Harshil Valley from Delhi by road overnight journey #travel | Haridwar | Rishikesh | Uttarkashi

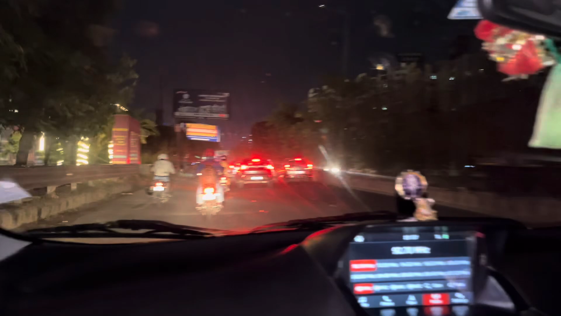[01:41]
अब बच चुके हैं 9 और हम लोग खाना खाने के लिए, अब हमें बहुत भूख लगी है तो हम खाना खाने के लिए बीकानेर पे रुके हैं,
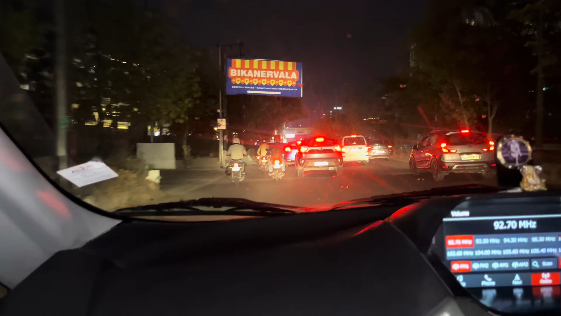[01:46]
और अभी बीकानेर पे खाना खाएंगे, खाना खाने के बाद फिर हम निकलेंगे, कंटिन्यू करेंगे।
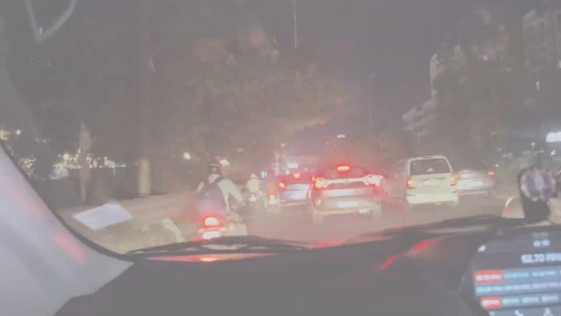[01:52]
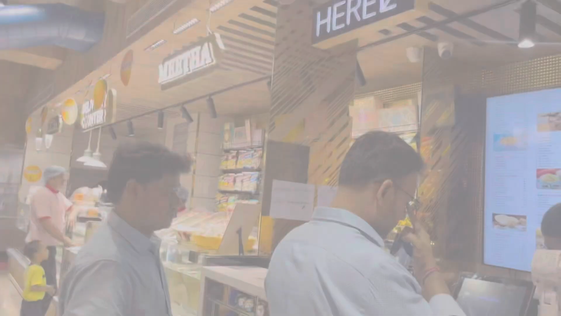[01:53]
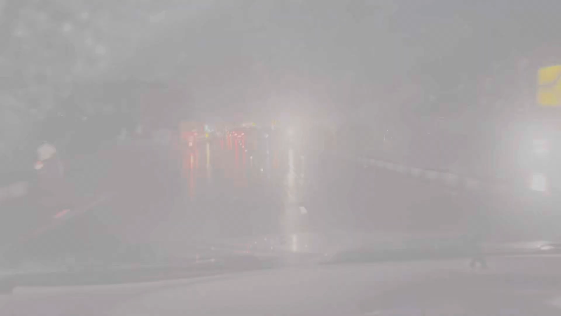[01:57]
फ्रेंड्स मेरठ पे आ गए हैं, मेरठ शायद क्रॉस हो गया है सिटी, और टोल टैक्स आने वाला है, फर्स्ट टोल टैक्स।
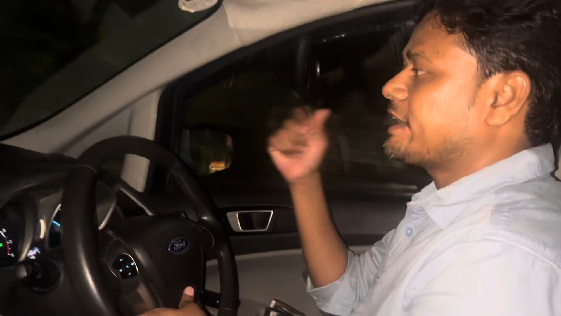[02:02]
और रास्ते में बहुत तेज बारिश हो रही है और बहुत तेज हवा चल रही है, जिससे कि ड्राइविंग में भी बहुत लोगों को प्रॉब्लम हो रही है।
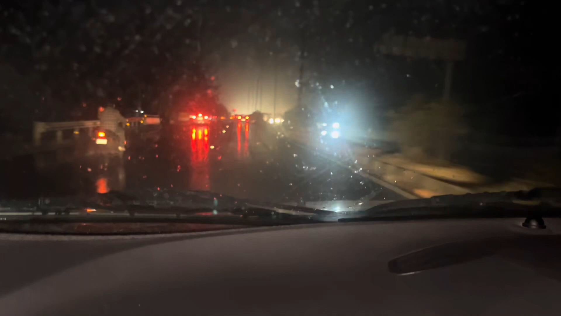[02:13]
और इधर किसी भी टाइम बारिश आ रही है आजकल, 2-3 दिन से मैं भी देख रहा हूँ। थोड़ी थोड़ी बारिश तो दिन में भी दिल्ली में भी थी, लेकिन इधर भी आने लगी, तो थोड़ा सा ड्राइविंग केयरफुली करनी पड़ रही है। और अभी हमें आई थिंक 10-11 घंटे और लगेगा यहाँ से।
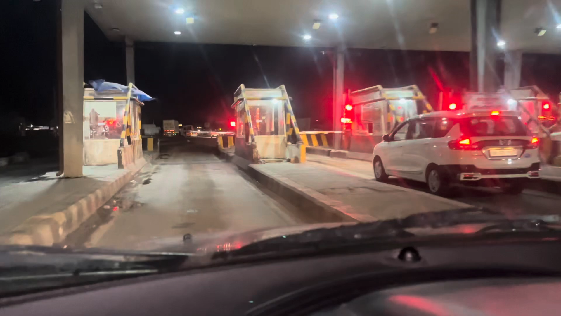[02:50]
और यहाँ पे टोल टैक्स पे लिखा था कुछ नहीं कि कितना टोल है, ये मैं अभी देख के ये बताता हूँ।
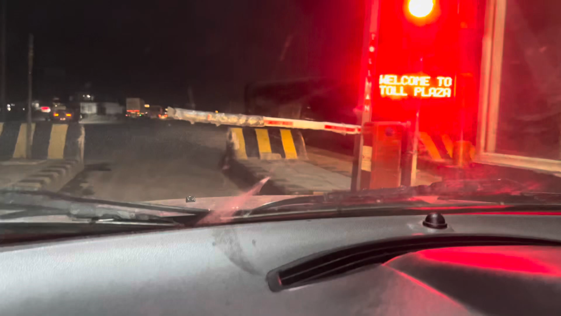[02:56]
125 का टोल है दोस्तों इधर।